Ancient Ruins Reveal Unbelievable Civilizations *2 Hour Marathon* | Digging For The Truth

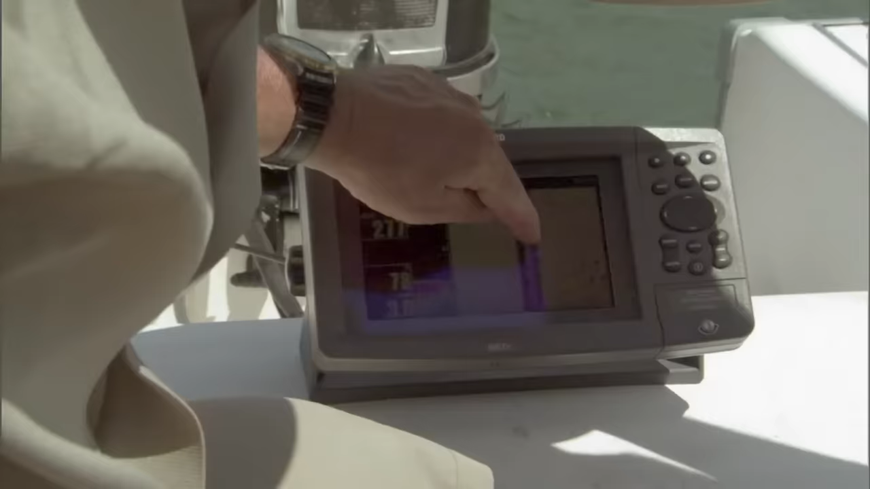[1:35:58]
I think we've got a transducer problem.
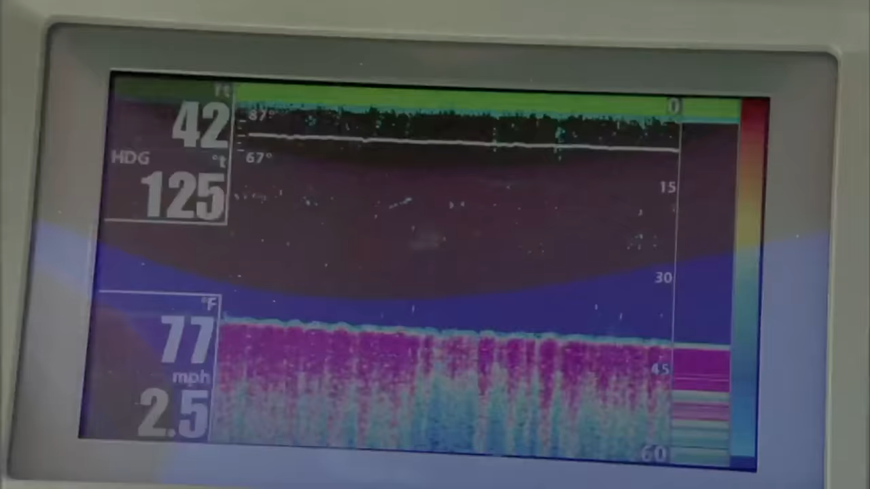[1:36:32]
On screen: depth 42 ft, water 77°F, speed 2.5 mph
We're using another sonar in the front, as well as a GPS unit, and hoping that with the right coordinates and a little bit of luck, we'll get to where we need to be.
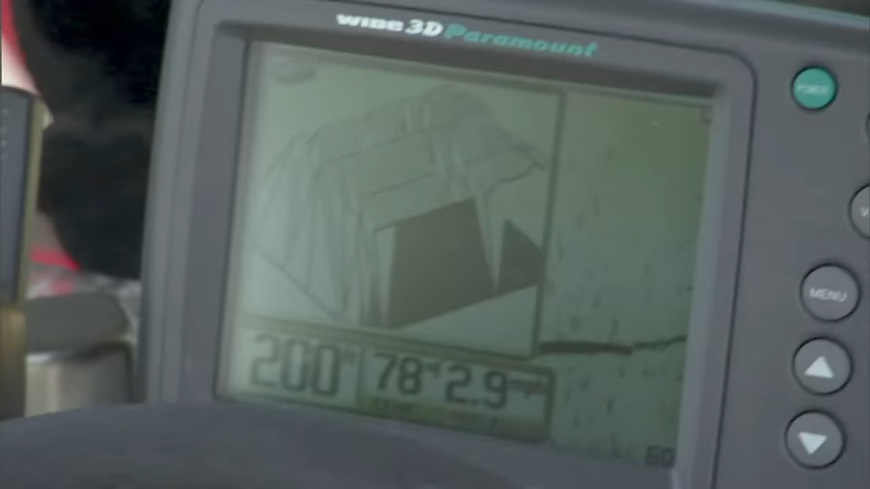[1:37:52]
What you're going to get is a longer truncated one.
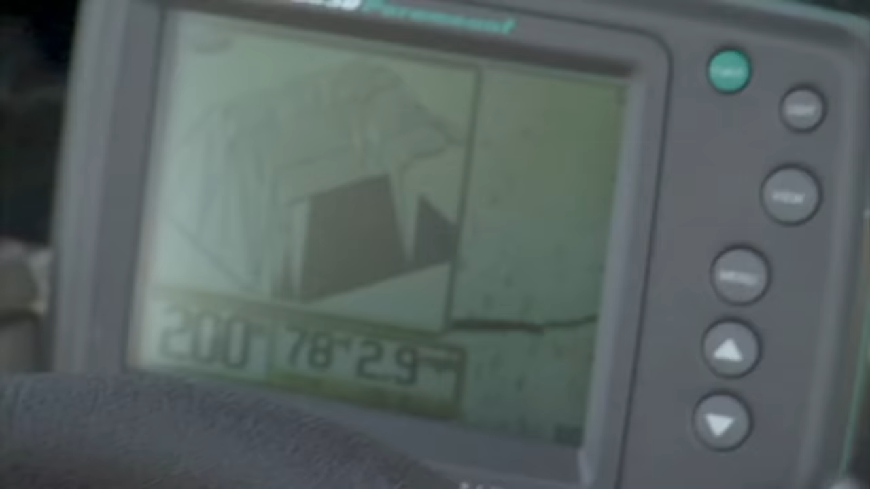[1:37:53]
You go to the south end, you'll actually it'll look like a pyramid, and there'll be like a tent shape.